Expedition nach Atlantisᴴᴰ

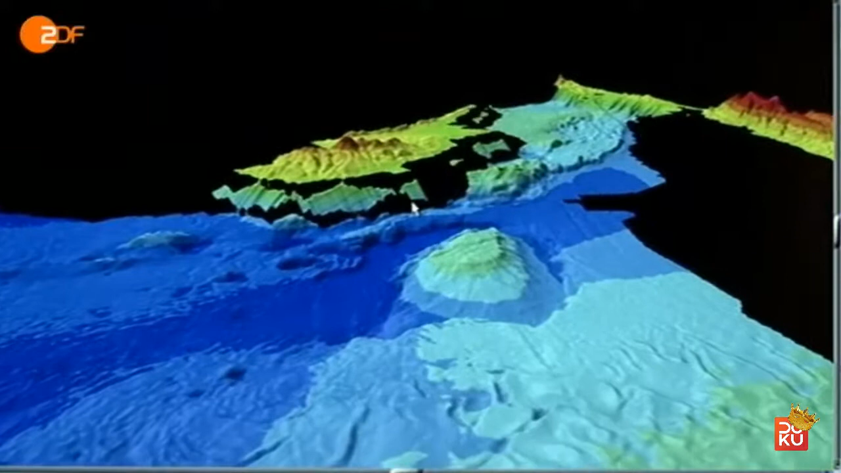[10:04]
Wir haben bildgebende Verfahren, sogenannte seismische Verfahren. Damit machen wir zwei oder sogar dreidimensionale Abbilder vom Erdinneren.
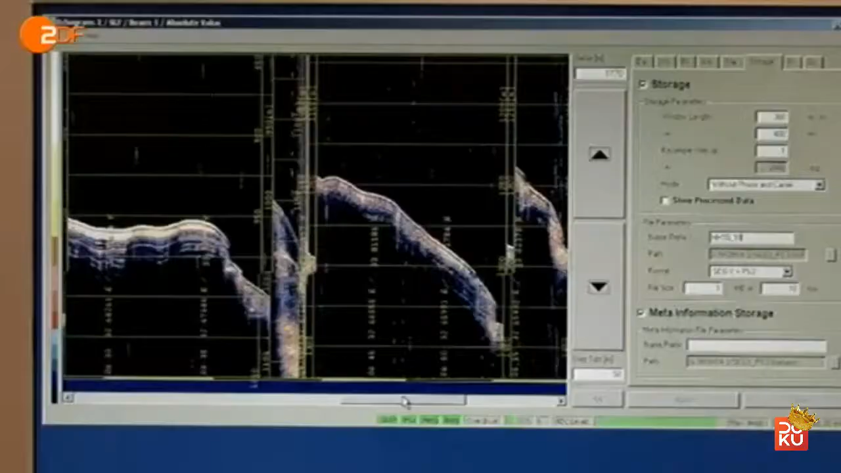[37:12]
Schallwellen, die in der Türkei mit den Explosionen ausgelöst wurden, werden ausgewertet.